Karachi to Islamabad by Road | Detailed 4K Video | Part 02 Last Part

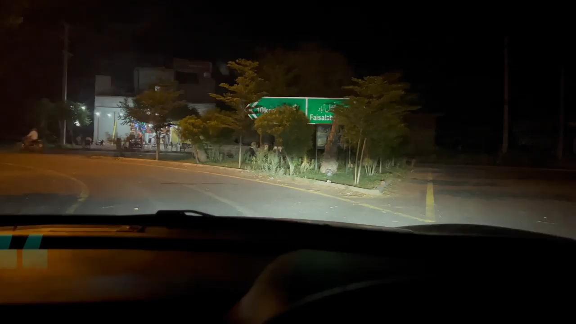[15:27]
اوپ فور دی بیسٹ آچھا جی آخر کار مجھے فیصلہ باد سے اترنا پڑا یہ رائیٹ آپ انٹرکٹول پلازر سے اتریں گے رائیٹ فیصلہ
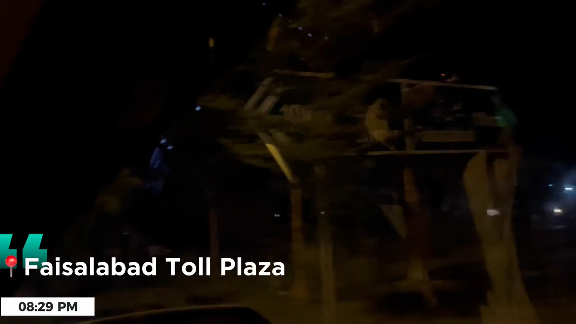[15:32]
باد ہے لیفٹ ہمین پور ہے ہمین پور اترتے یہ سامنے پیٹرول پامپ ہے
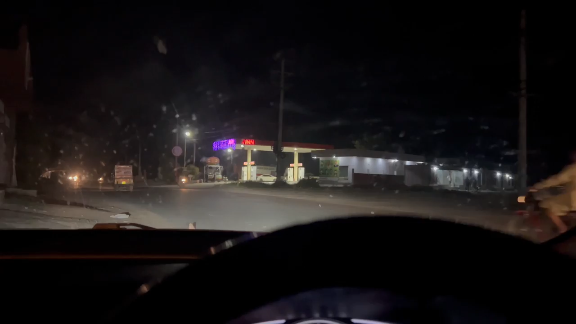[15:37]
یہاں سے میں ری فیول کر آکے دوبارہ چڑھ جاؤں گا موٹروے پہ
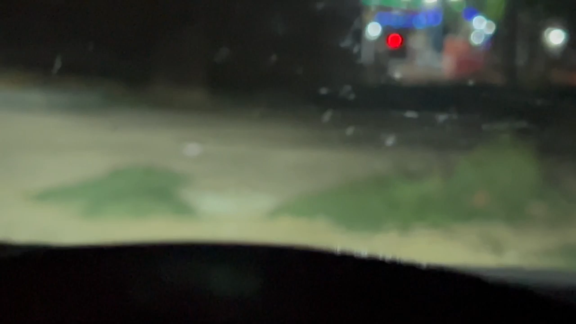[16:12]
باد سے آپ اتریں گے نا فیصلہ باد ٹول پلازہ سے تو رائٹ سائیڈ پہ فیصلہ باد سٹی کو رستے جاتا ہے اور
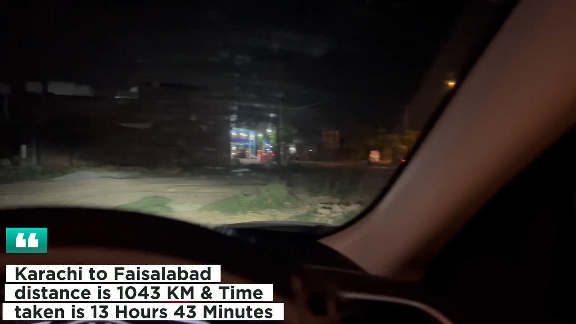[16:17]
لیٹ سائیڈ پہ موٹروے کو جاتا ہے امین پور کو یہ سامنے دیکھیں یہ ٹول پلازہ ہے اور
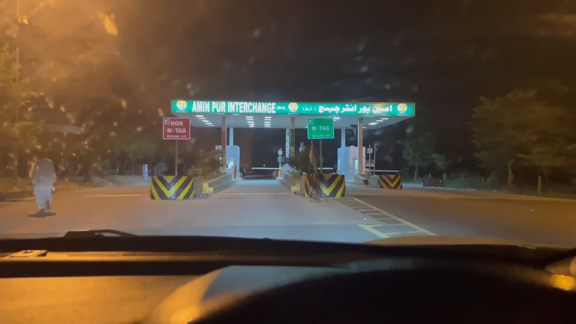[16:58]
یہ جی امین پور انٹرچینج ہے اور فیصلہ باد انٹرچینج بھی اس کو کہتے ہیں یہ
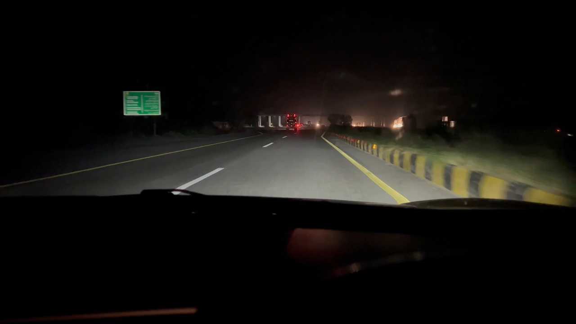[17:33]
اچھا جی میں پہنچ چکا ہوں ایم فور کا جو انڈ ہے وہ ٹول بلازا ہے یہ ٹول بلازا بیس سے بند ہے اب پینڈی بھٹیاں سے جب
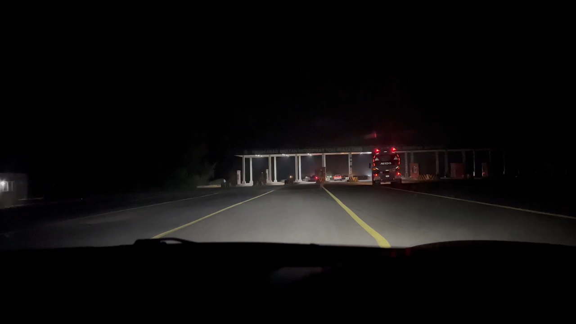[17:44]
ٹورز کراچی کی طرف جاتے ہیں تو پہلا ٹول بلازا ہی آتا ہے
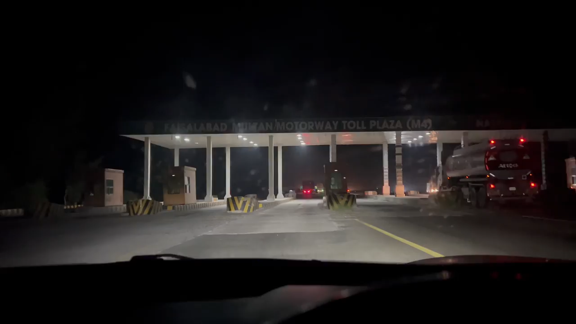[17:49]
اور اس کا نام ہے فیصلہ باد ملتان موٹر وے اس ٹول بلازا بھی ہوتا
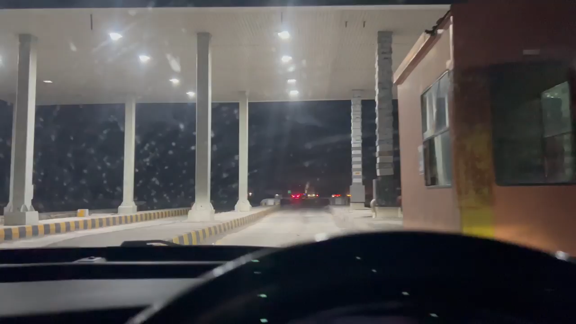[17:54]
کوئی نہیں ہے جس ٹول بلازا بناوا ہے لیکن ٹکٹ وغیرہ یہ پیمنٹ نہیں ہوتی آپ
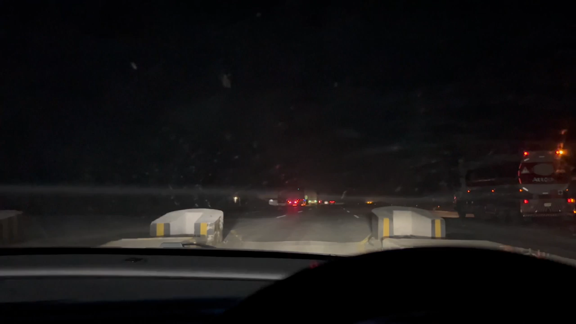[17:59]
اگر سکھر کی طرف سے آ رہے ہیں تو آپ نے اسلام آباد ہی پیمنٹ کرنی ہے اسلام آباد اللہ ٹول بلازا پہ پلس دوسری چیز یہ بتاتا چلوں کہ رستے میں میں نے پندرہ منٹ کی بریک لی تھی ایک امرجنسی بریک تھی اور وہ میں ریکارڈ نہیں کر پایا سو ابھی ہم آن دے وے ہیں میں آپ کو ٹائم بھی دکھا دیتا ہوں اکیس ستائیس مطلب
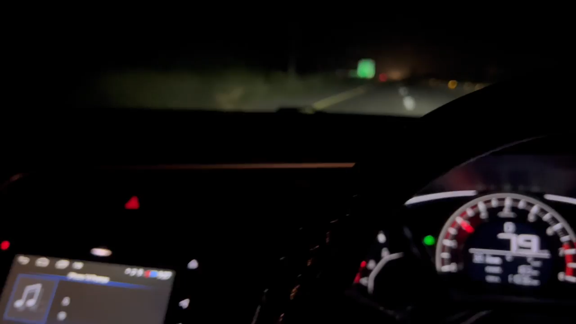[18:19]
نو بچ کے ستائیس منٹ ہو رہے ہیں اور میری گاڑی اب تک یارہ سو تین کلومیٹر چل چکی ہے پیٹرول میں نے جو تس ٹیٹر اپی ڈلوایا تھا اس کی یہ کنڈیشن ہے
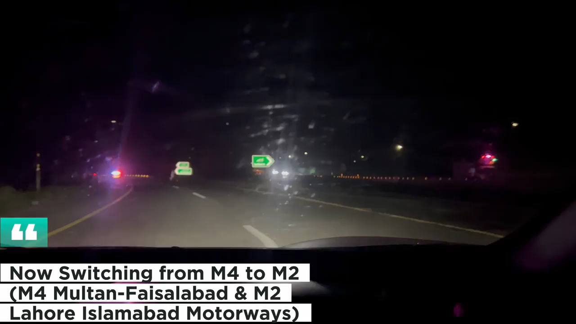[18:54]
اسلام آباد موٹر وے پہ 236 کلومیٹرز یہ لاہور اور اسلام آباد بینڈی برٹی ہاں یہاں اس طرح بینڈی برٹی ہاں
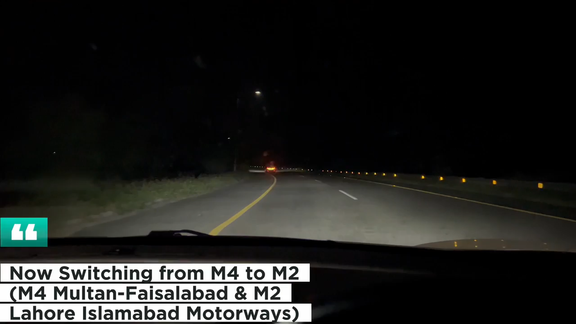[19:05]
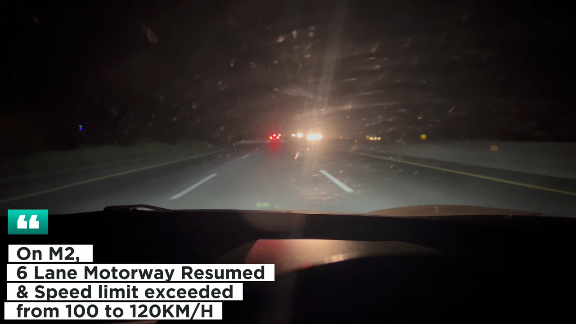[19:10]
finally now we are on M2 اسلام آباد لاہور موٹر وے کچھ چیزیں واپس جو ہے وہ ریزیوم ہو گئی ہیں جیسے کہ 3 lane motorway start ہو گئی ہے اور speed limit بھی 120 ہو گئی ہے M4 پہ 100 تھی یہاں 120 تبارہ ہو گئی ہے 2 lane تھا یہاں پہ 3 lane ہو گئی ہے اب یہاں سے میرا face toward اسلام آباد ہے اور انشاءاللہ امید ہے کہ میں تقریباً دو گھنٹے میں اسلام آباد ہوں گا ابھی ساڑھے نو بج رہے ہیں ساڑھے کیارہ بجے تک اسلام آباد پہنچا ہوں گا سو لیٹس سی کہ اسلام آباد
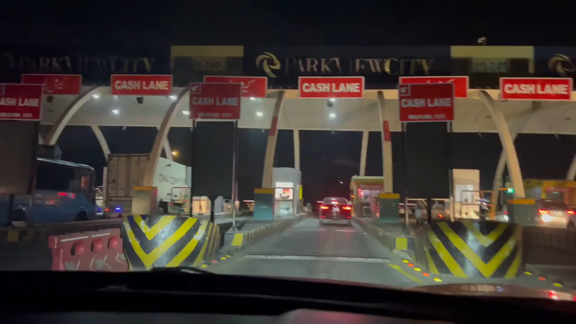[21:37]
اسلام آباد ٹول پلازا پہنچ چکا ہوں